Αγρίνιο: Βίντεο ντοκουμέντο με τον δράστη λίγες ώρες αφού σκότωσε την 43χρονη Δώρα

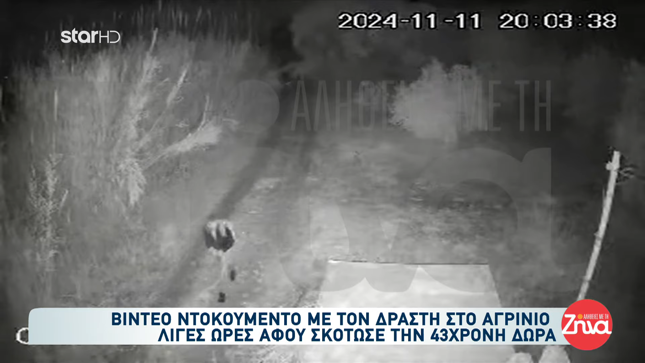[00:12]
Ατάραχος θα έλεγα, το βλέπουμε πως περπατάει εδώ. Θυμίζουμε στον κόσμο ότι κρυβόταν το συγκεκριμένο άτομο το οποίο έχει συλληφθεί ευτυχώς. Κρυβόταν για αρκετή ώρα μέχρι που παραδόθηκε στον διαπραγματευτή της ελληνικής αστυνομίας. Εγώ μόνο θέλω να θυμίσω Ζίνα ότι είχε ασφαλιστικά μέτρα σε βάρος του να μην πλησιάσει τη δώρα ούτε στα 50 μέτρα. Γιατί το Σεπτέμβριο είχε πάρει ένα κουζινομάχερο μέσα στο σπίτι της δώρας και την είχε απειλήσει. Μάλιστα θα δικαζόταν τις επόμενες ημέρες. Άντως εκείνος κατέθεσε ότι η δώρα πήγε μόνη της σε ένα ραντεβού που είχαν πει για να μιλήσουν.